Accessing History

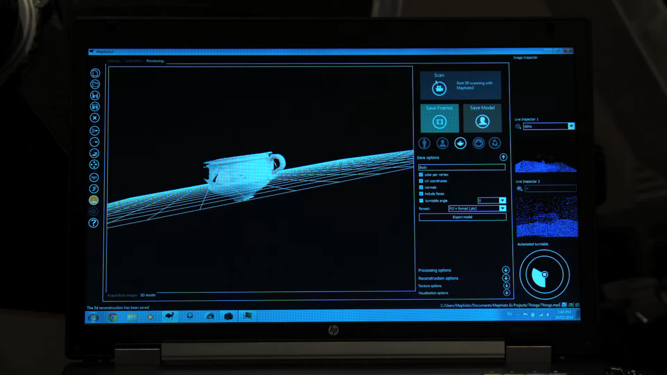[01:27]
whether it's a light or dark object and how detailed the object is.
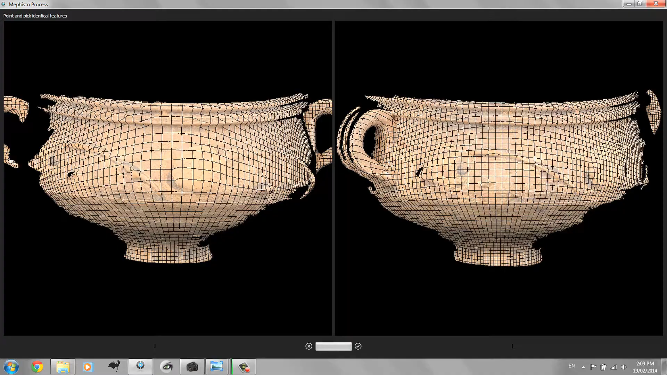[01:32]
What we get out of this process are multiple scans of the many faces of the object which we stitch together and then form into one 3D model.